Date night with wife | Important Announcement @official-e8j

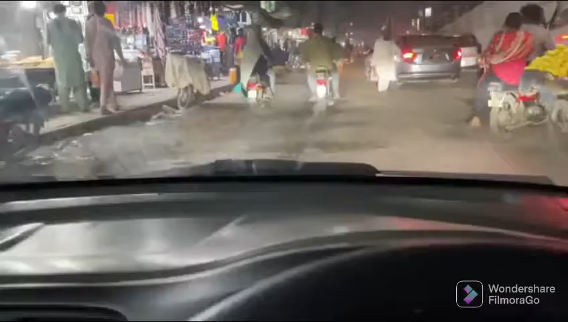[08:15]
मार्केट बड़ी अच्छी है, लेकिन ये जो सड़क है ना, ये भाई ऐसी सड़क है, यहाँ पे आपको 2 की स्पीड पे गाड़ी मोटरसाइकिल चलानी पड़ती है।